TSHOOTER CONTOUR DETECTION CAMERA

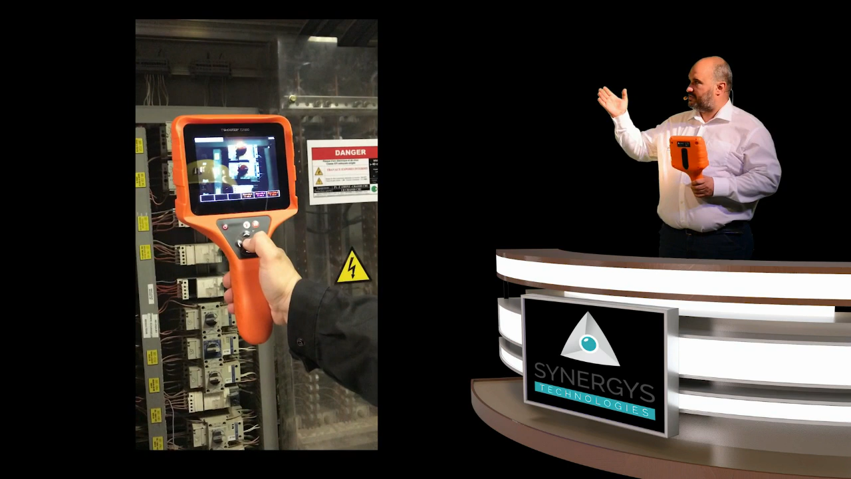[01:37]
then you will have this kind of picture when you will have a default.
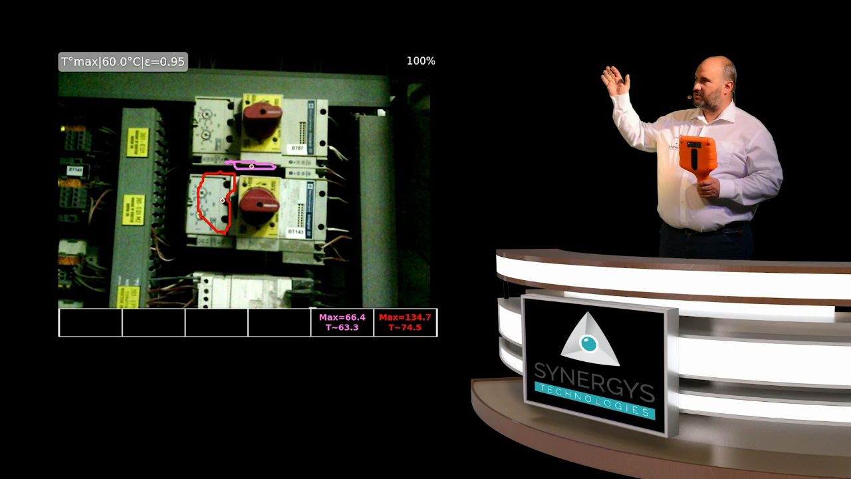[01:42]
So this picture is very easy to understand because you see the visible situation and you will see the exact location of the problem of temperature, too high.
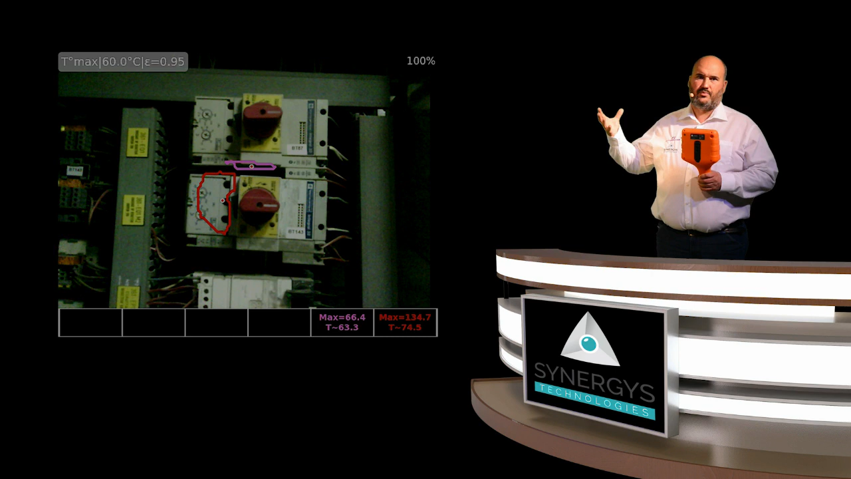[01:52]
So of course, if you want,
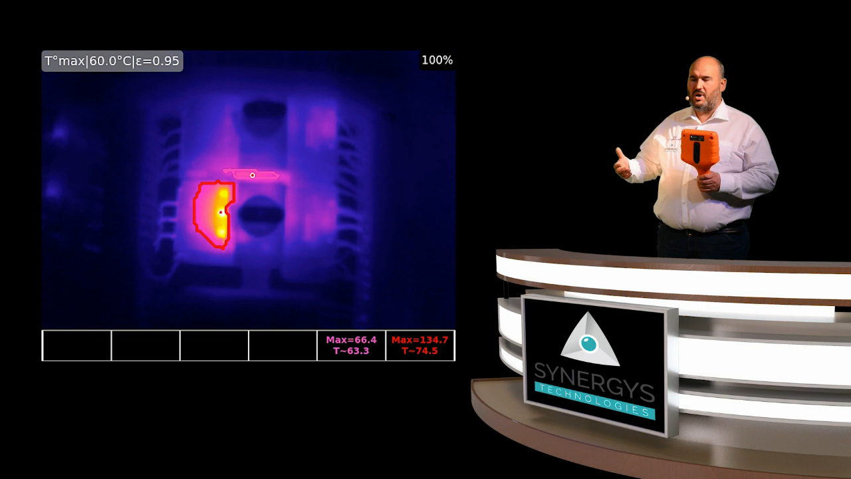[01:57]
you can click in the menu to see the thermal equivalent if possible.